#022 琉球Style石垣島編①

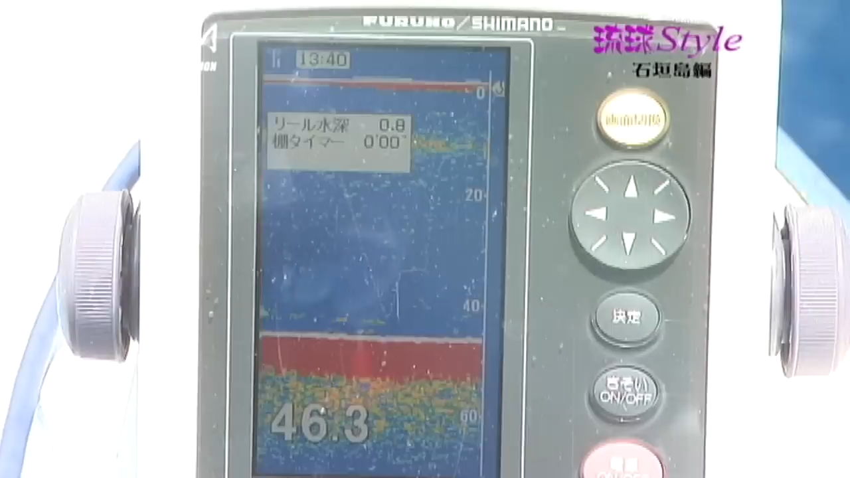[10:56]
ぽつぽつと釣れてはいますがまだまだ本調子ではないようですアキュフィッシュ対応の探検丸にも何も映りません隊長たちは焦らずに海が変わるのを待ちます
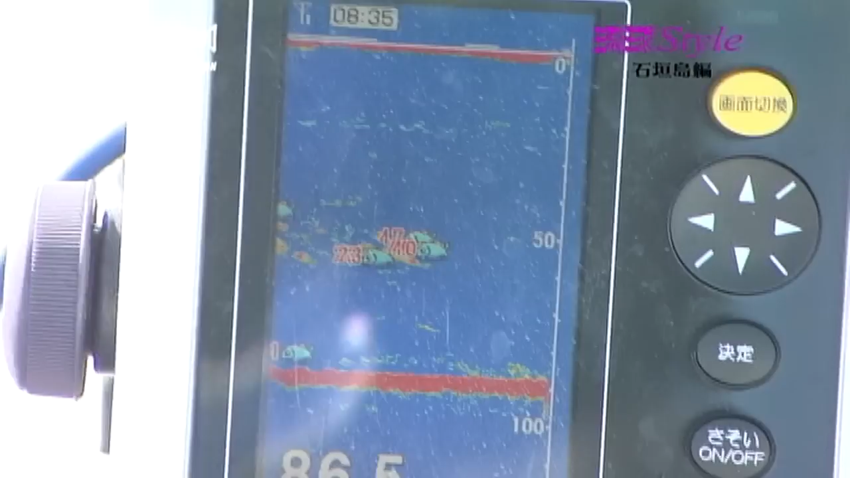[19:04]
次のポイントも漁営は薄そうです